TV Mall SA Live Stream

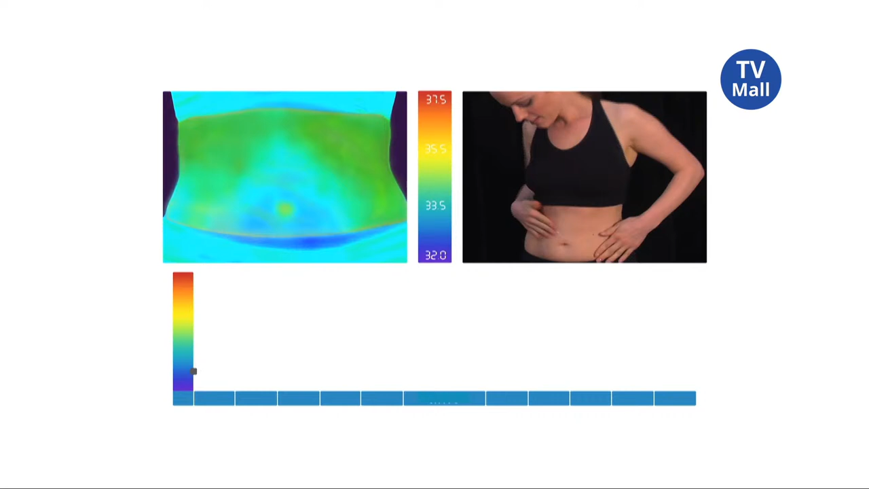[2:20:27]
And right after the belt was taken off, temperatures were again recorded.
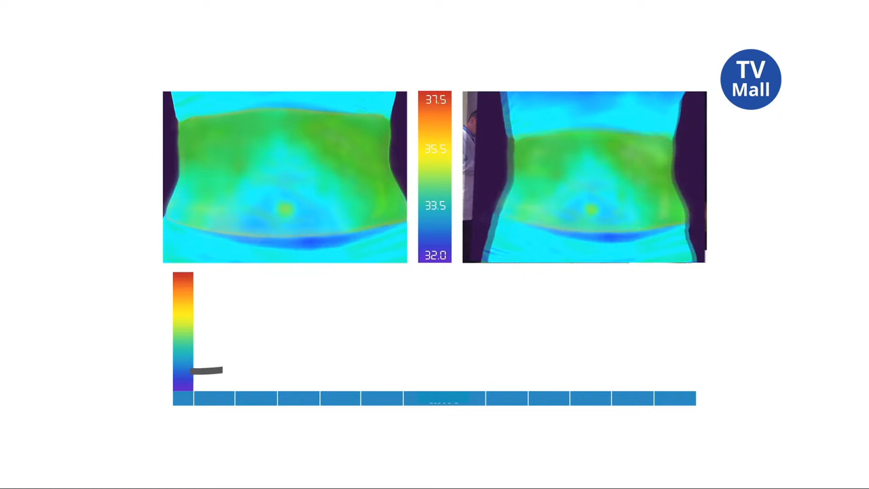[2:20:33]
And the measurements were the same. But watch in this time-lapse sequence how the temperature then begins to rise and continues for over three hours.